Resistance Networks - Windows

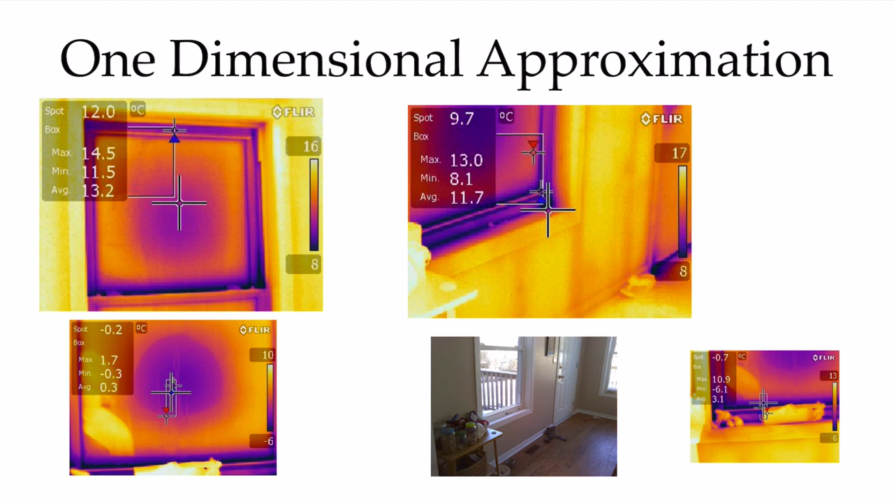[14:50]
We can try and expand our resistance networks to account for this, and of course they will be approximations, but they're good engineering approximations to start your calculations for heat losses. Before I go on, I want to show another example of that. I'm going to look at the door. So here's a photograph of that door that we saw in the other image. And You can clearly see in the thermal image that there's a heat leak along that gap where between the door and the door frame. And you can see that where we have put the doorknob and the deadbolt lock, there's a significant cooling around that door where we have those pathways for heat transfer to the outside from the inside through those nice metal pieces there.
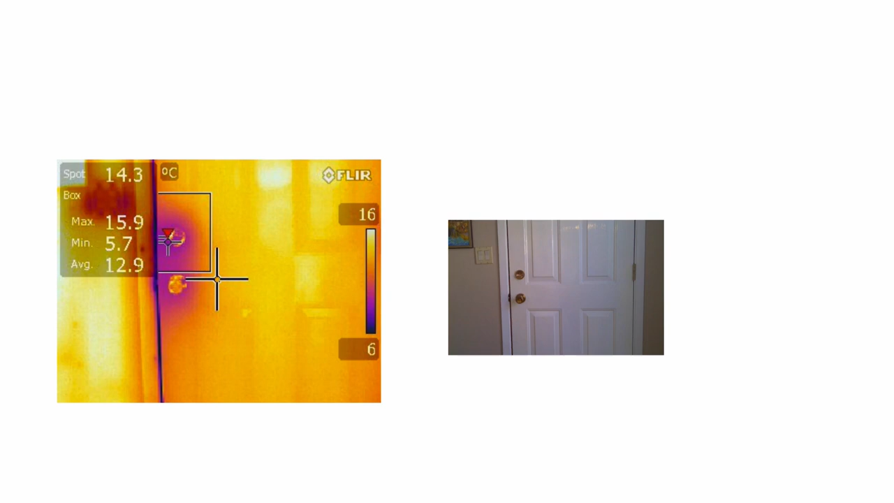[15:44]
On screen: spot 14.3°C
And you can clearly see that as well in the thermal image, where you're getting a heat leak through that wall where there's less insulation. So now let's move on to thinking about how we can adapt our resistance networks to think about this. Well, in a simple sense, if we think about our triple pane window, really there's some frame material there.